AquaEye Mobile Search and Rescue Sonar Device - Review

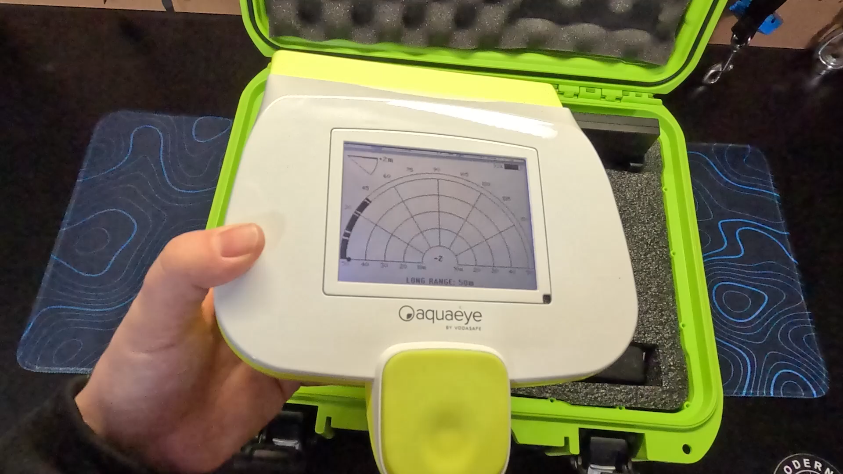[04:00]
This, in real time, will show you what angle you are holding the device, so you can keep your scans consistent. We're going to talk more about this in a moment.
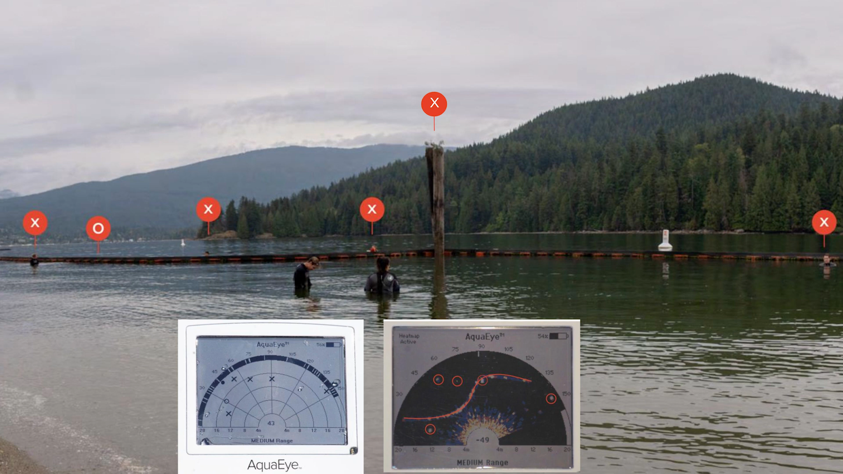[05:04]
A hollow circle is a large object that it is not sure of, and an X indicates something that it believes is potentially a human body. It is important to note that underwater environments can be quite complex, and there is always a potential for false positives, especially if there are man-made objects such as pilings. You can see in this image here, it has actually marked this first piling as a potential human. Now, this is where the heat map comes in. If you were scanning in an area that had a lot of man-made objects,
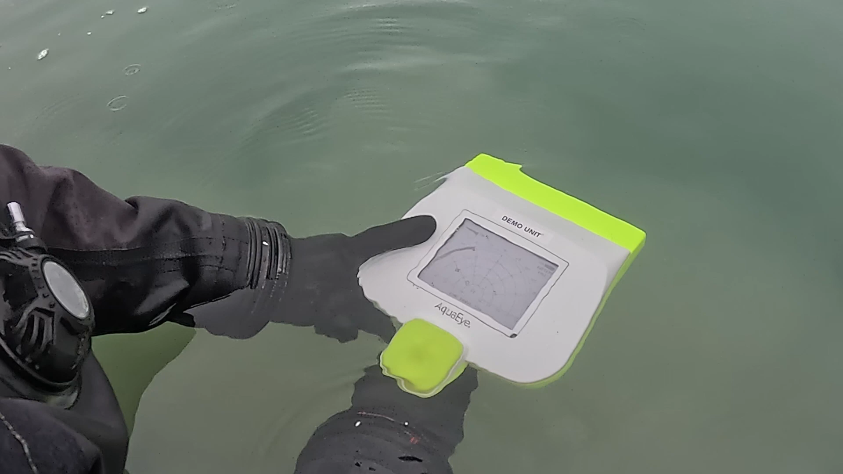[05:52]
These are your ping indicators, and you want to make sure that this black bar is as solid as possible.
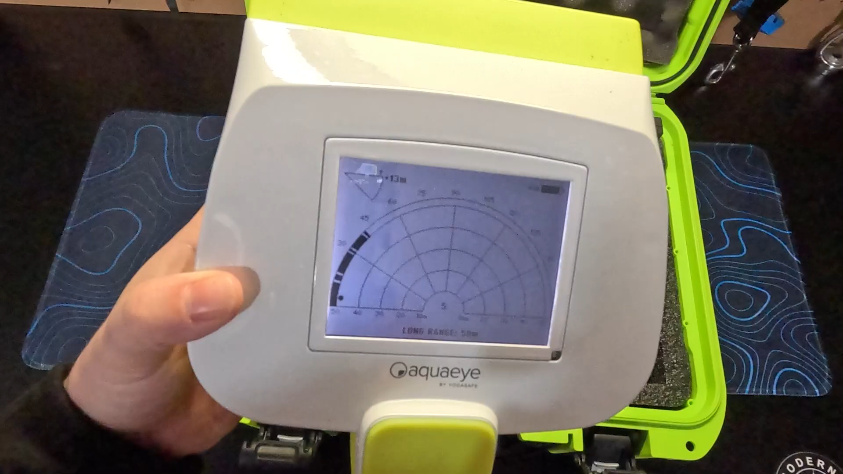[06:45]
and then using that angle indicator,
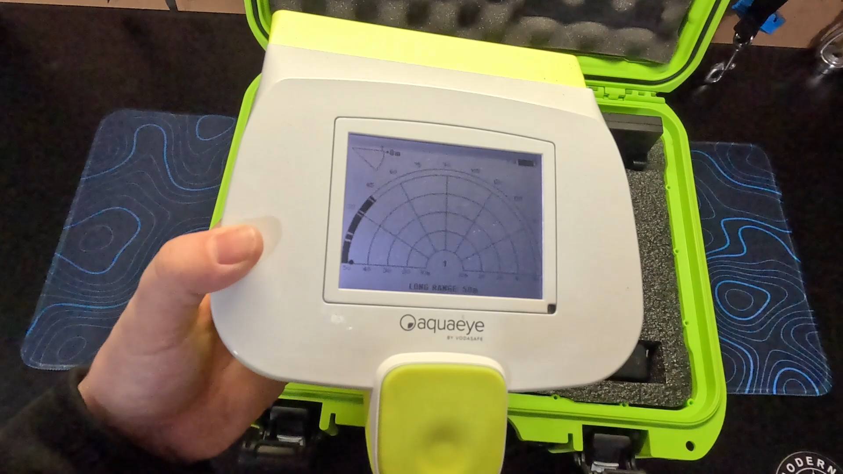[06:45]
you will need to point the device down to then scan the lower part of the water column.